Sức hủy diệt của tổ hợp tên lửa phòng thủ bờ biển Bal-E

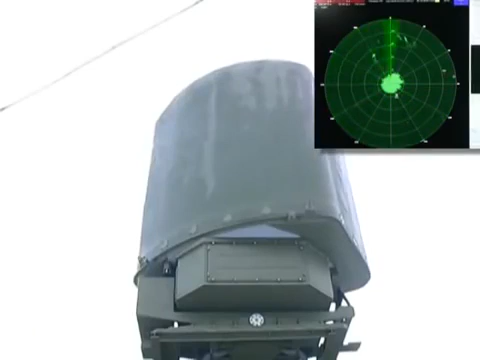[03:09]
The availability of high precision active and passive channels of radar detection enables to implement a flexible detection strategy,
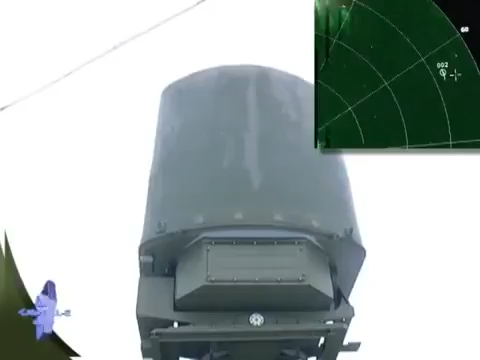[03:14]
including concealed detection. A provision is also made for receiving operational information from higher command posts
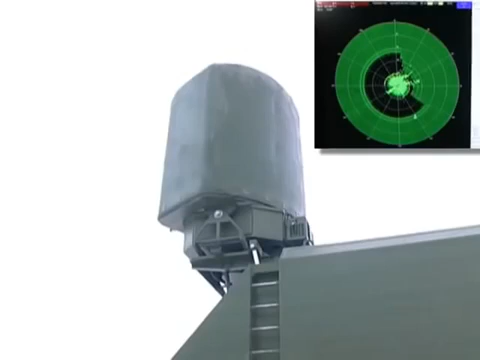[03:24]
and external reconnaissance and target designation means,